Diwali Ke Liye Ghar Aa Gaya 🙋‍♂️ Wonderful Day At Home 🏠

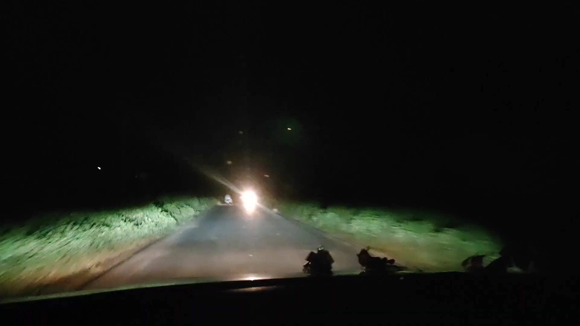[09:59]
तो अभी हम जा रहे हैं घर, और ड्राइविंग कर रहा है शुभम, एकदम घने रास्ते से जा रहे।